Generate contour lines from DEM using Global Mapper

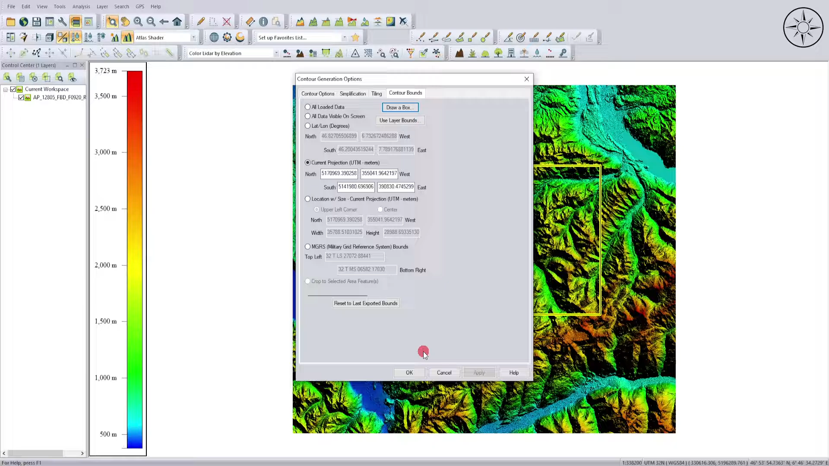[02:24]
and it will specify an area where i want to create my counters for example i will take this whole area and click on ok so here all what you need now to do is just to click on ok to create your counters so here we go we got our counters as you can see here they are labels so as you can see we got major and minor counters